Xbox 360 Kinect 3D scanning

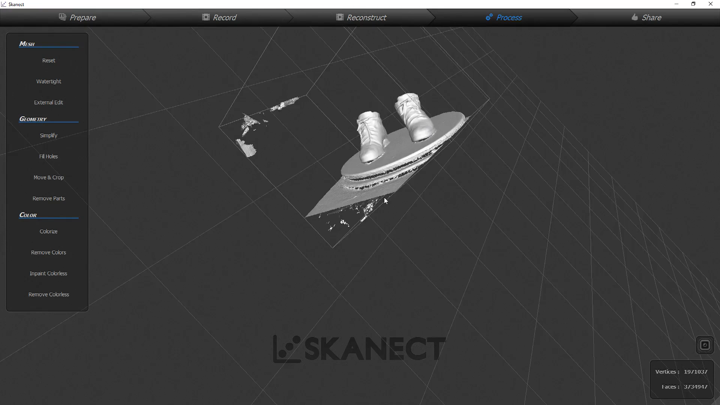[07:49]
Now it has all these sections over here simplify fill holes move and crop rotate remove parts and then you could colorize and you can use all those if you're doing it manually but you can also just use watertight which kind of does all of them all at once it's just one kind of click though you would still want to do the move and crop to ground at the end and as you can see
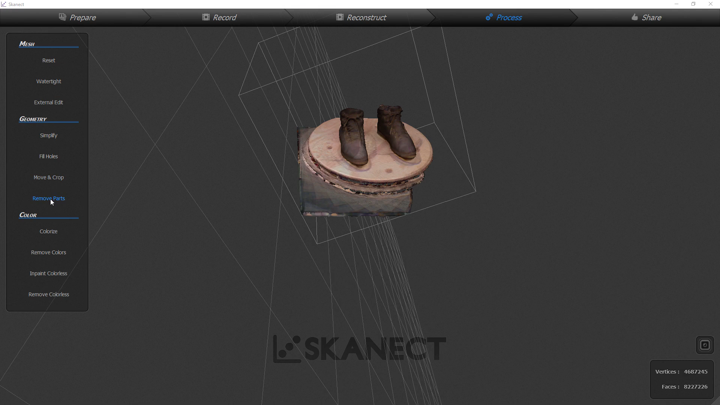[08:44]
With removing parts you just select what percentage of size you want to remove and
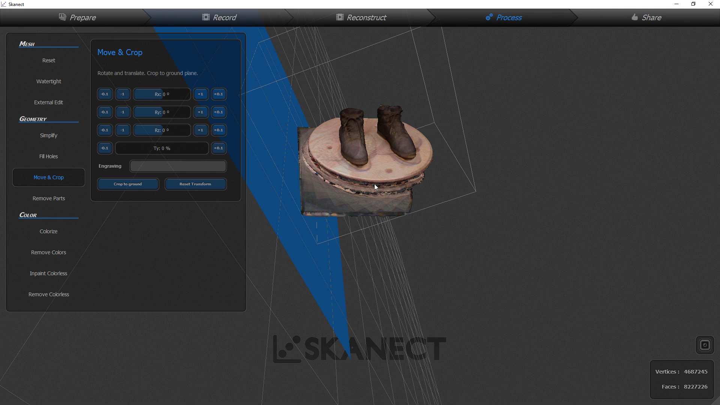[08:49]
then with the crop to ground you just want to make sure you have your item level to the blue surface everything
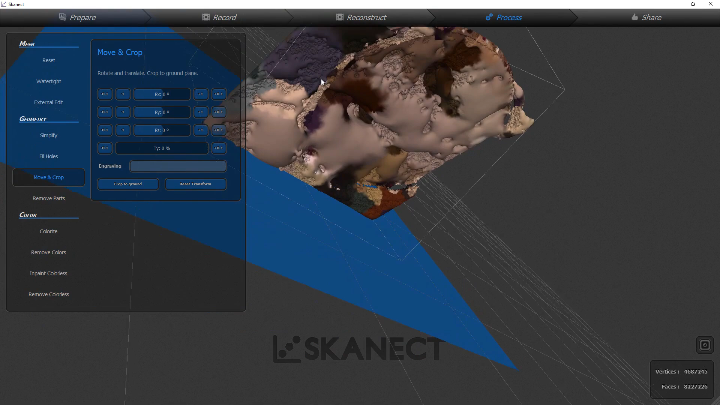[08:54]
below the blue will be destroyed and it will just cut it flat which is
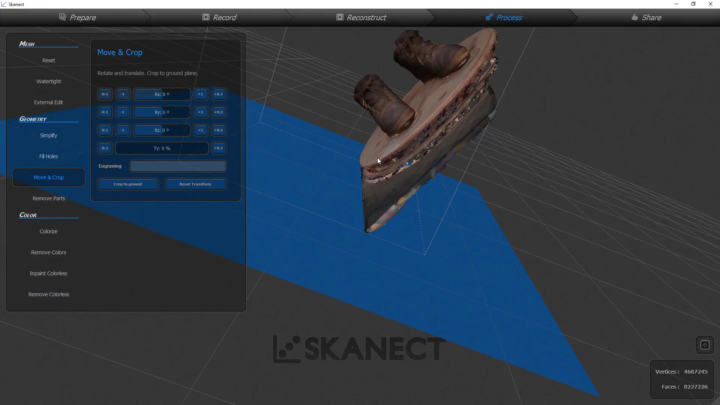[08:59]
amazingly useful as you can see I didn't quite get low enough on the shoes to get
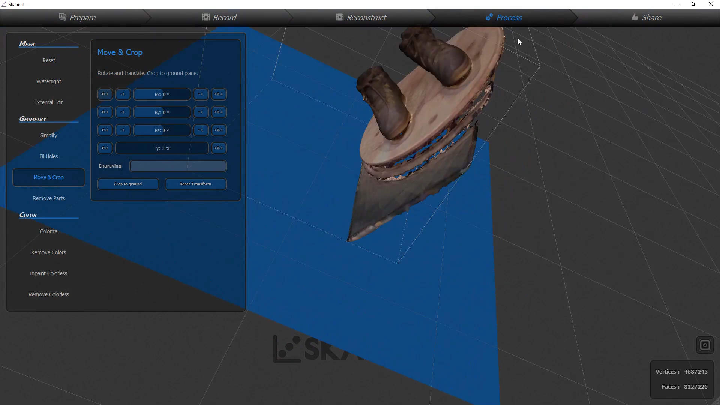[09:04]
underneath the front of them so it kind of hollowed them out doing exactly what I said so I'm just going
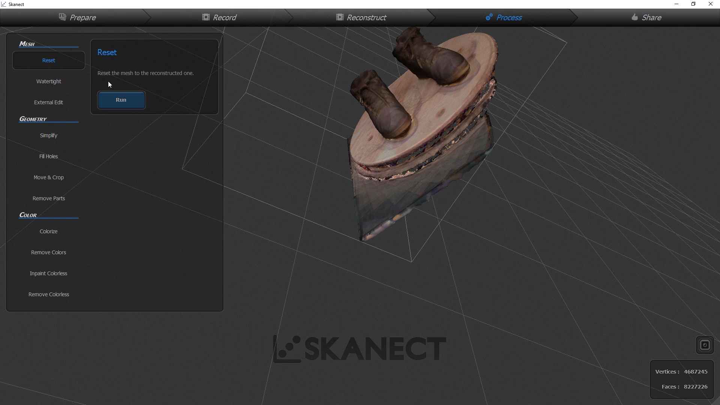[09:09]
to reset here because I think I'm going to want to tweak that a little bit seeing as it is
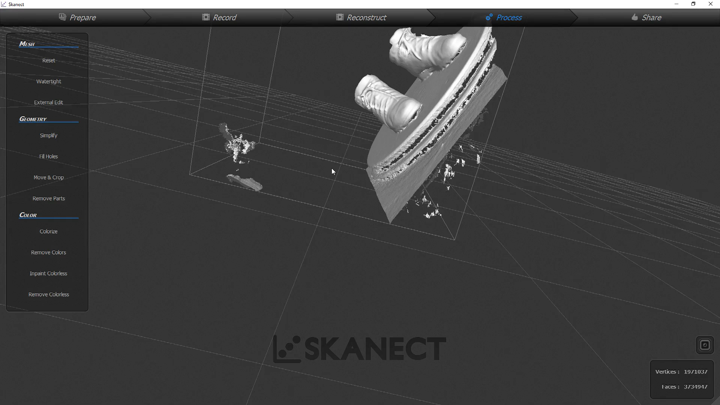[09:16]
quite a mess so first I'm just going to decide what I want to
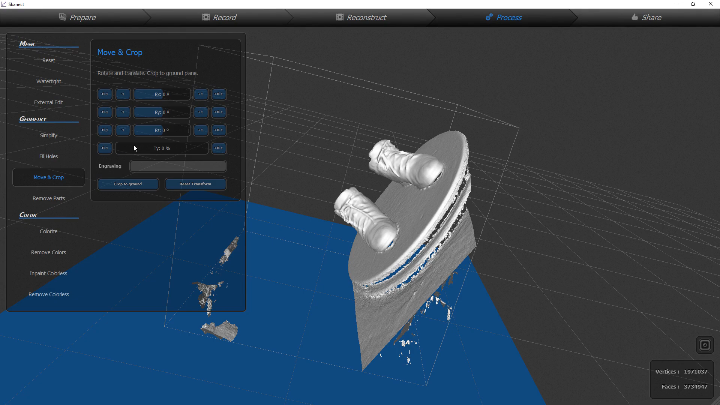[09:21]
do for leveling it and placing it just adjusting the different sliders till you get it where you want it
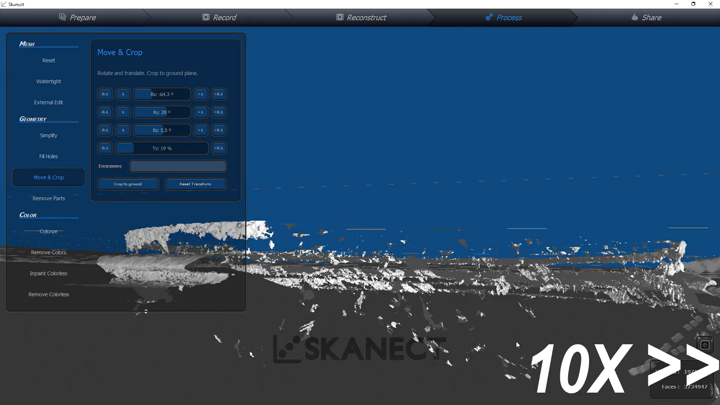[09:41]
catches all the spots and then I like to at the very end chop off the bottom because as you saw when I water tidied it the bottom is all bubbly so then I like to crop it to ground once more